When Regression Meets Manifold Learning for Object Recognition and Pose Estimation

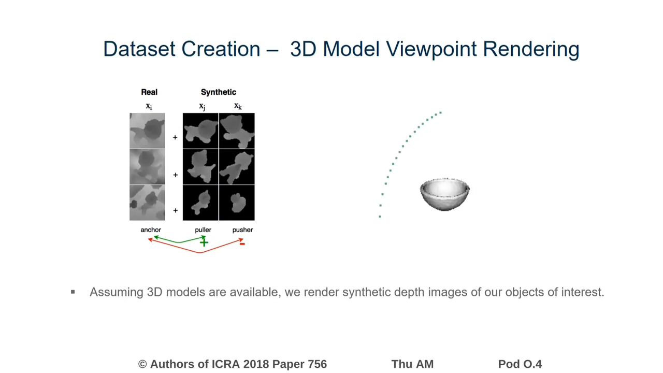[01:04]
For each object, we render viewpoints lying on an icosahedron, also considering the notation invariants among certain objects.